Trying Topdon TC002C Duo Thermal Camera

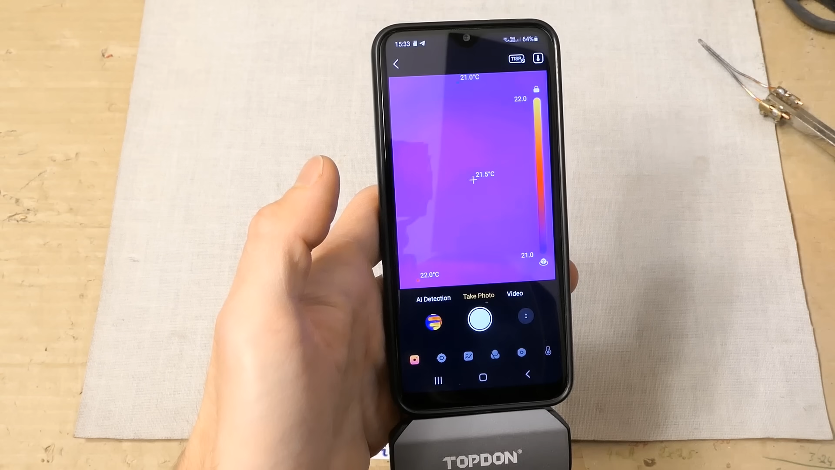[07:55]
On screen: spot 21.5°C
It also has a thermal imaging super resolution TISR function.
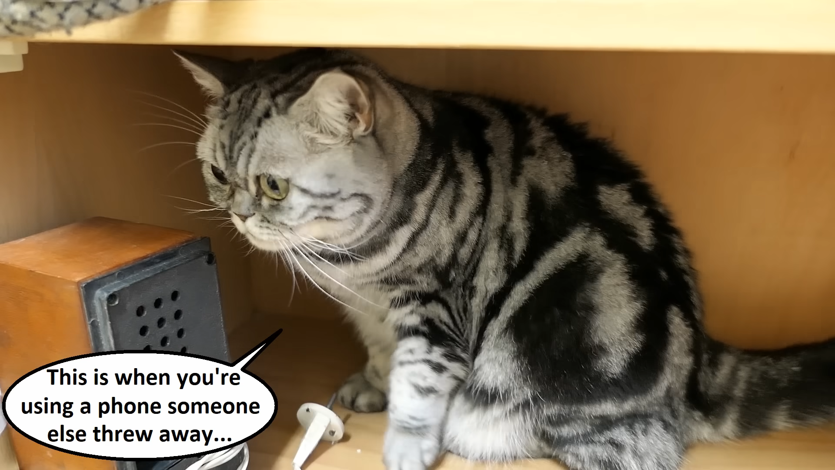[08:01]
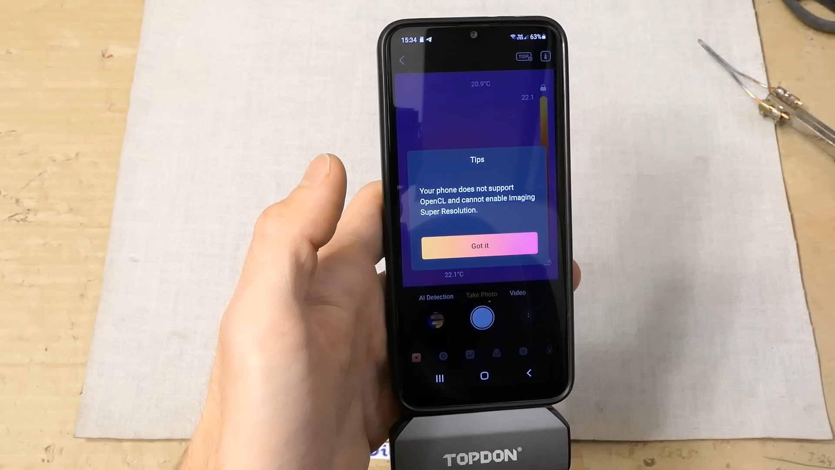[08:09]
Well, let's try it on a different device later.
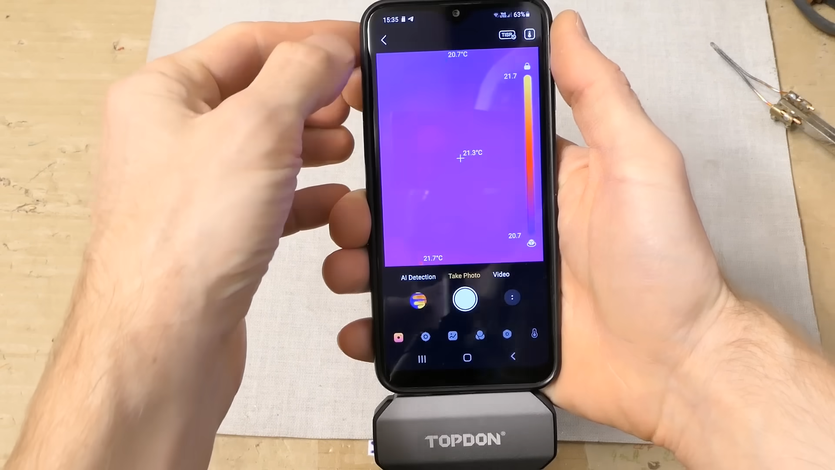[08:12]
On screen: spot 21.3°C
You can of course go back and see the gallery of the pictures and videos taken.
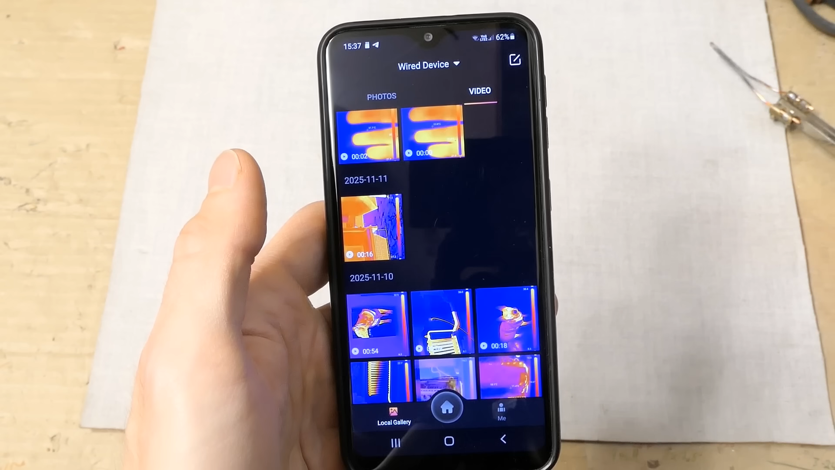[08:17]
So let's show the actual videos instead of showing them on the screen of the phone.
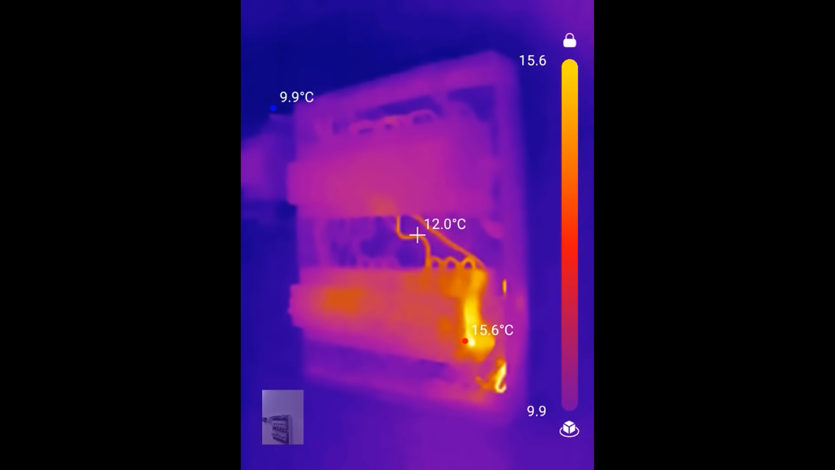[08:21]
On screen: spot 12.0°C, max 15.6°C, min 9.9°C
Looking at circuit breakers in a box. You can see which breaker and which wires are loaded. You can easily locate a fault.
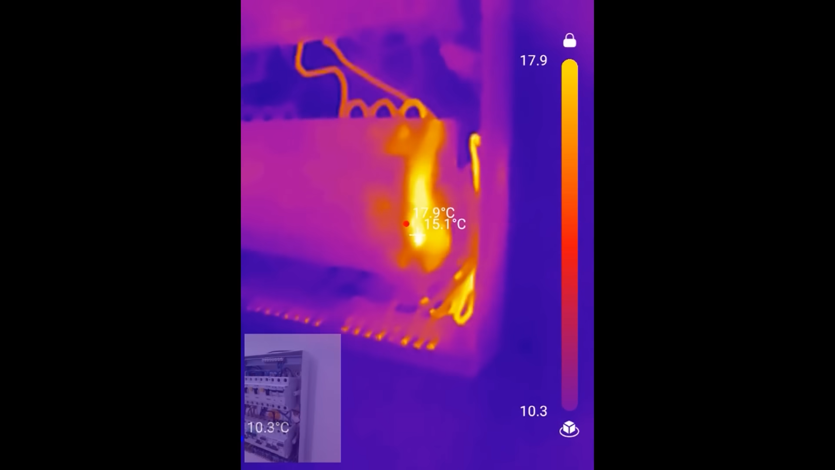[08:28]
On screen: spot 15.1°C, max 17.9°C
You can locate which breaker and cable goes to the machine of your interest.
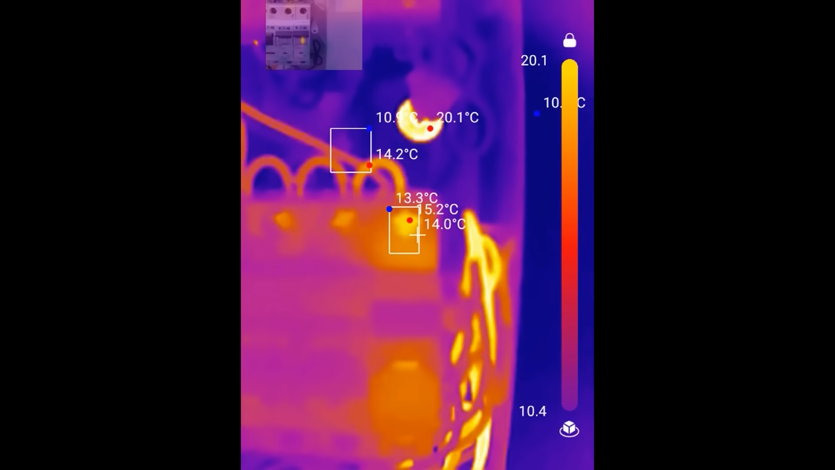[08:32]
Let's also add some measurement areas here. Combining the visible and the thermal video.
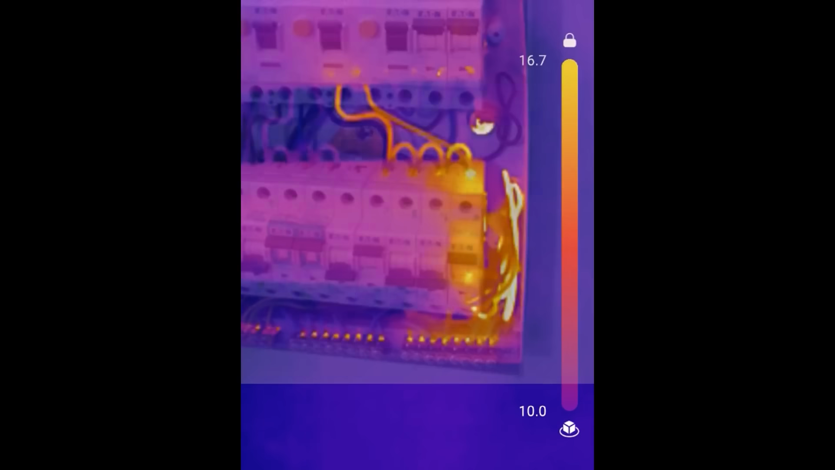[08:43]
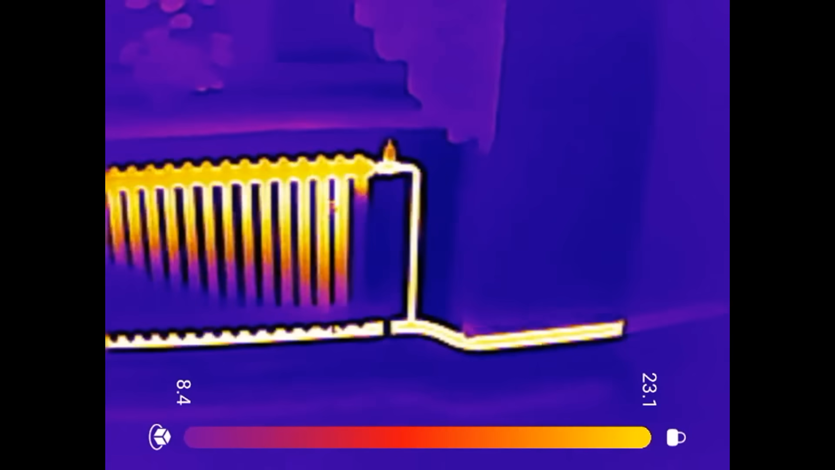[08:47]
The cast iron heater just started warming up.
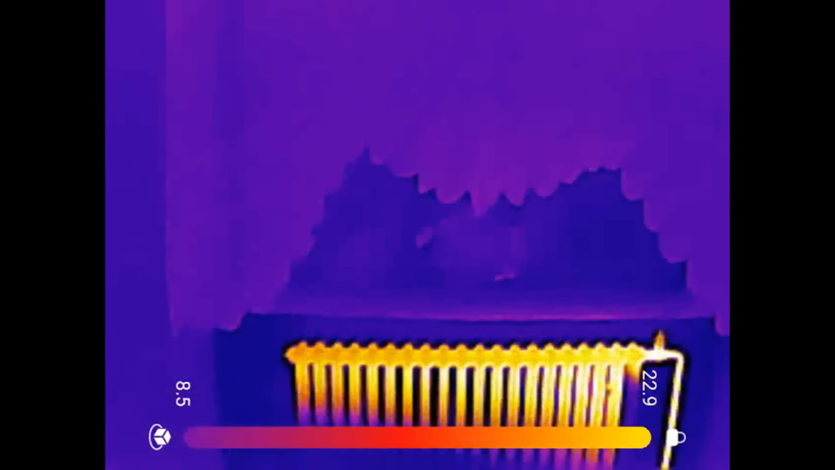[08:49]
Light bulb.
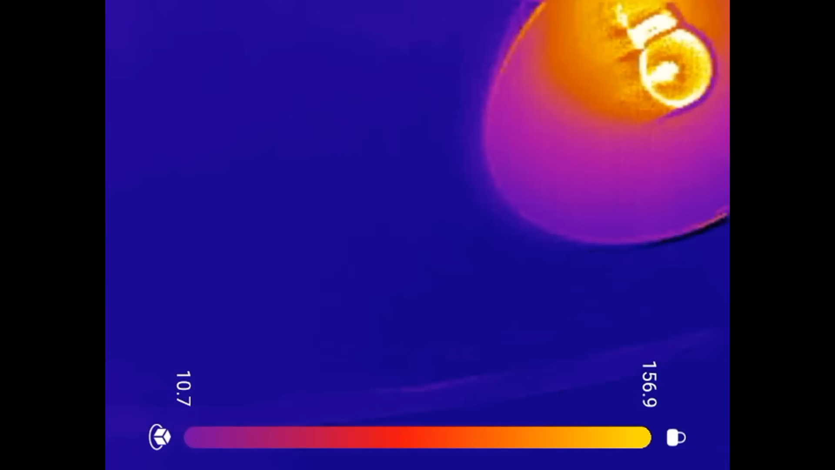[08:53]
And a fluorescent fixture.
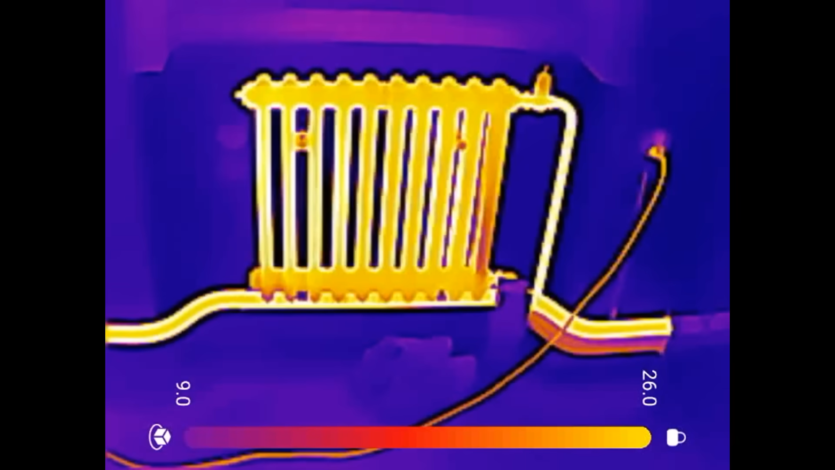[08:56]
Looking at a cast iron heater.
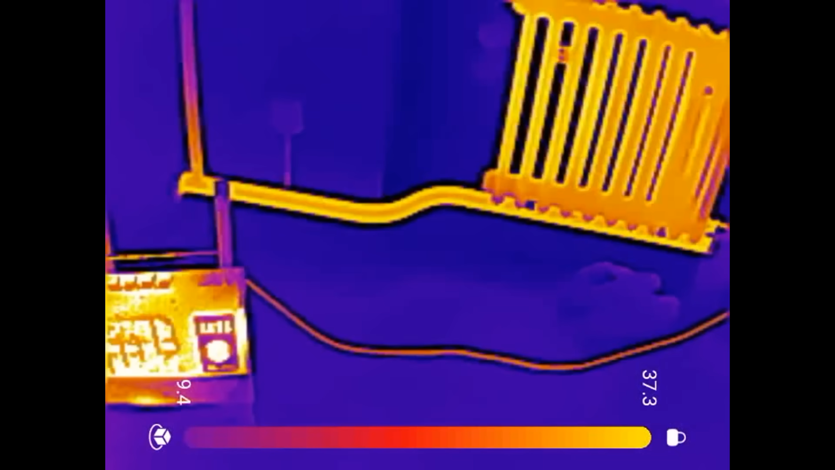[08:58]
And also an electric heater. And of course a dog here.
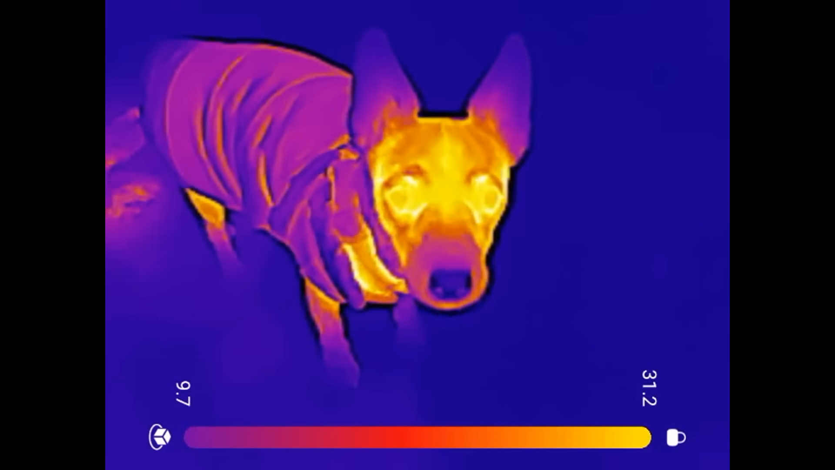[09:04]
And you can also see the heated area where the dog was previously sitting.
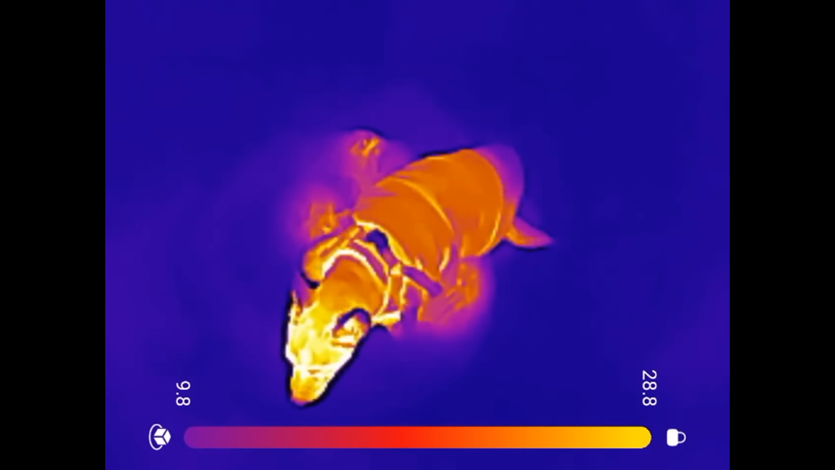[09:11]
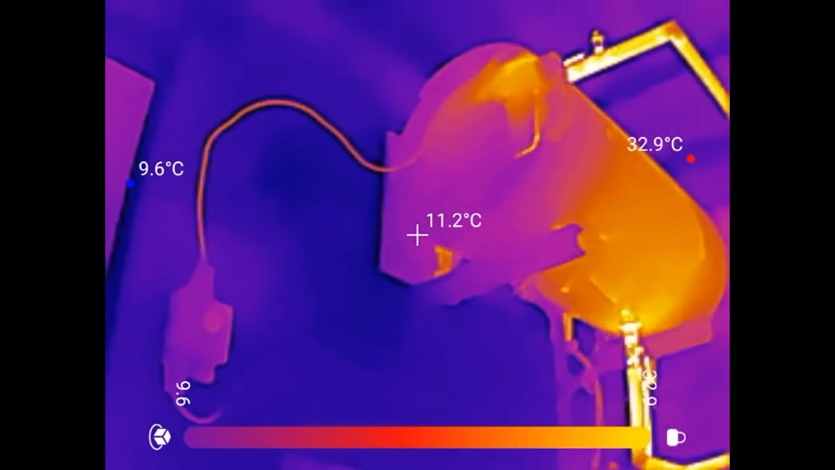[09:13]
On screen: spot 11.2°C, max 32.9°C
Looking at the water boiler. And some water pipes.